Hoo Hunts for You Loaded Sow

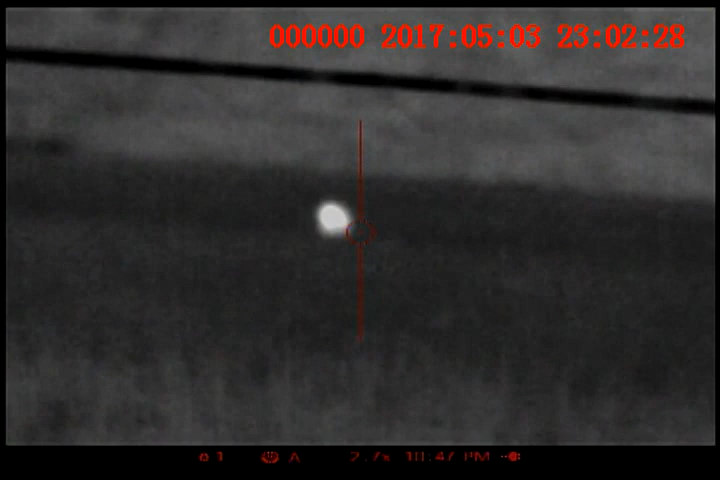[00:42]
No, he close. Alright, ready? One, two, three. Two direct hits.